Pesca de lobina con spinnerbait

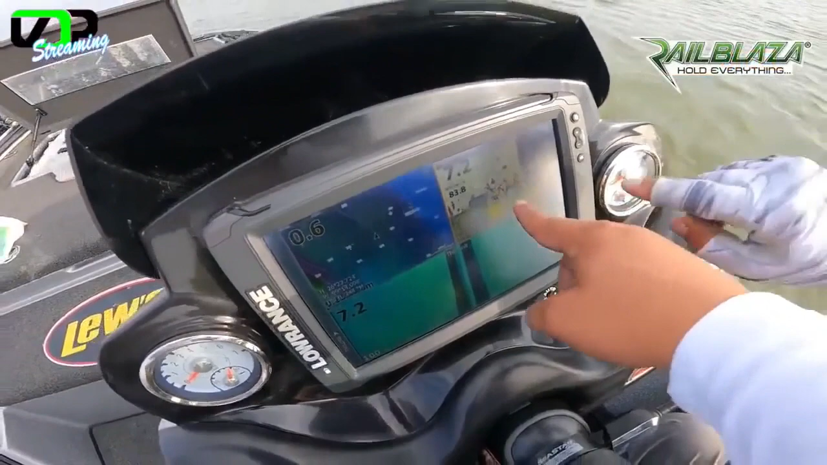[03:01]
hay un montón de crappies, hay bagres, hay tilapias, pero estamos viendo que mucho de esta actividad pudieran ser lobinas. Entonces ya ahí descartamos un montón de agua. Mira, aquí está un quiebre muy pronunciado y se ve una actividad mucho muy interesante. Aquí está este quiebre que lo podemos apreciar en el side scan, que este quiebre son
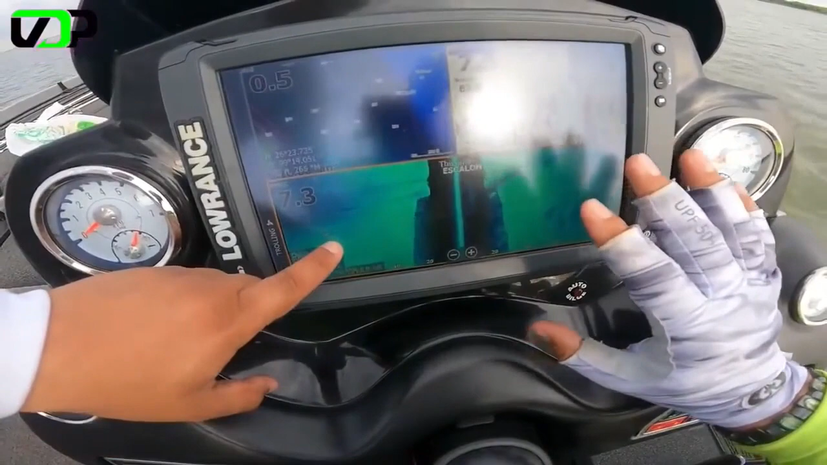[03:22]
la estructura que busca a veces la lobina para recargarse ahí. Entonces vamos llegando aquí a la presa, vamos a ver si podemos descifrar un patrón.